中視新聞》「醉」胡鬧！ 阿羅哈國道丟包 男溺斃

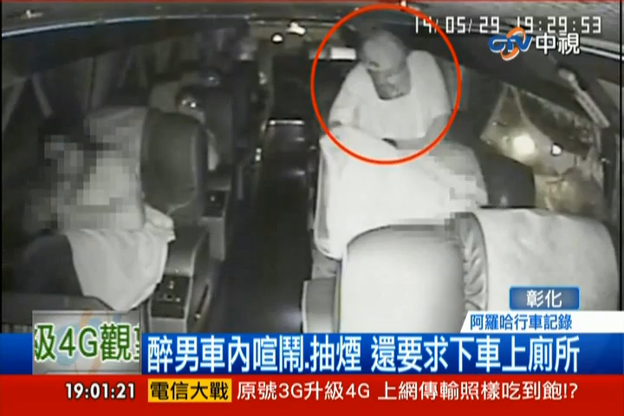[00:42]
从车上录影监视画面看到，刚从菲律宾探亲返台的黄姓男子不但在车上抽烟，对其他乘客泼水，甚至还拿棍子敲车窗，驾驶多次制止无效。